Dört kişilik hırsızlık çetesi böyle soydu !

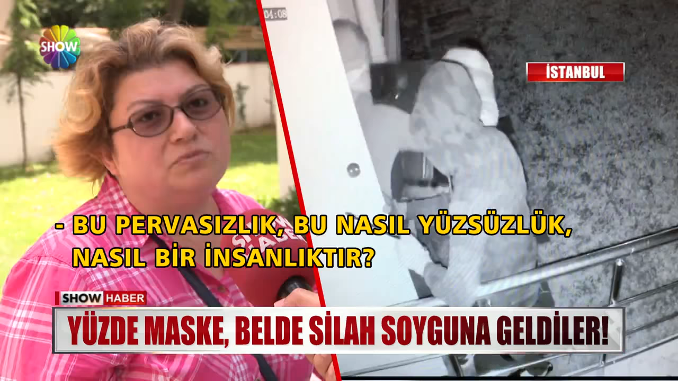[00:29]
Bu pervasızlık, bu nasıl yüzsüzlük, nasıl bir insanlıktır.
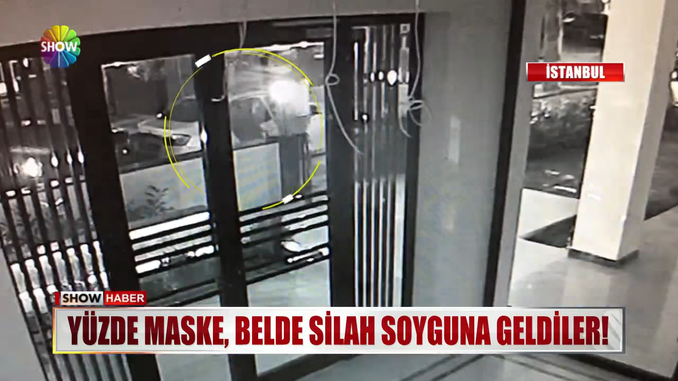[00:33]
Dört kişilik hırsızlık çetesi çalıntı lüks bir araçla saat akşam 9.30 sıralarında güvenlik kamerasının açısına girdi.
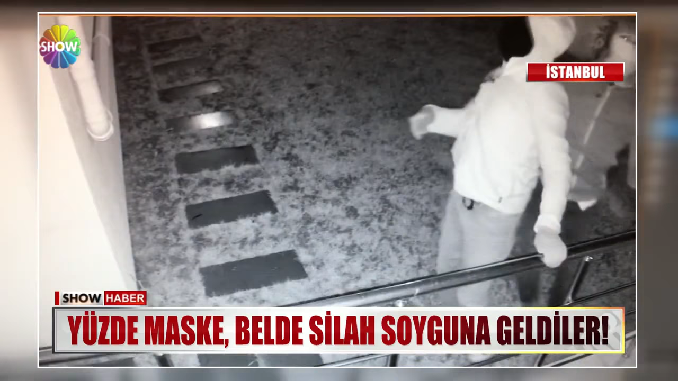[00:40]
Önce iki hırsız aşağı indi. Apartmanın yangın merdivenine yöneldi. Girişini zorlamaya başladı. Ancak açamadı. İlk denemeleri başarısız olunca araca geri dönüp market çalışanlarının gitmesini beklediler.